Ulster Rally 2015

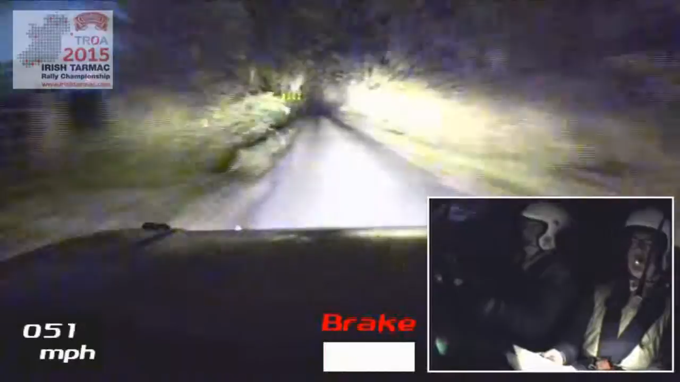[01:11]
Turn tight, six left, don't cut. Just not on arrows this. Six left. Tight, six left. There it is. One thirty.
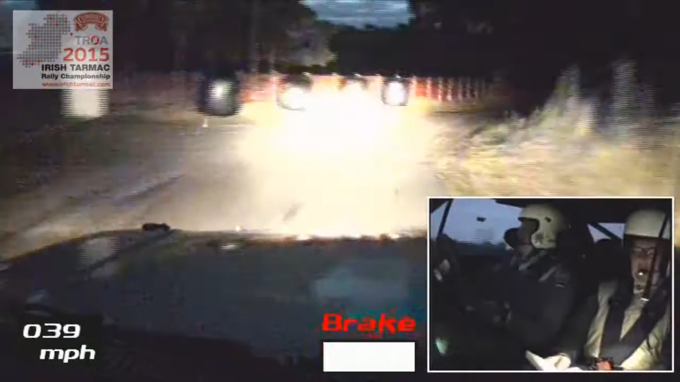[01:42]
Sixteen. Mid crest bump. One thirty over dip. And turn.